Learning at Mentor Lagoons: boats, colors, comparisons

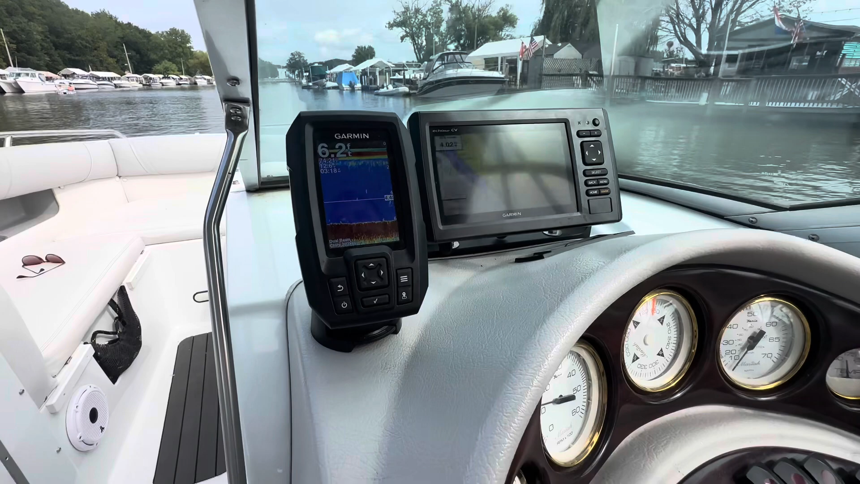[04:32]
Wow. Finds the fish and then it takes you right to them. Finding the fish.